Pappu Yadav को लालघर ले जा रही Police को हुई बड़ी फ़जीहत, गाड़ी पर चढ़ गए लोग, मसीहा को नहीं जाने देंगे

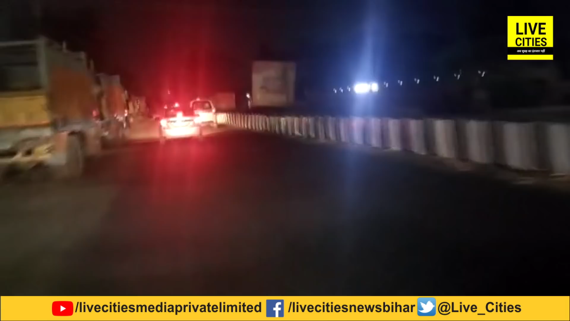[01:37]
आप देख रहा होंगे मुझपर पूर की जहांपर से जहांदिकार पाटी के सुप्रीम पपु यादव को लेकर कई गारियों के साथ पूलिस की टीम है वह निकली है सदर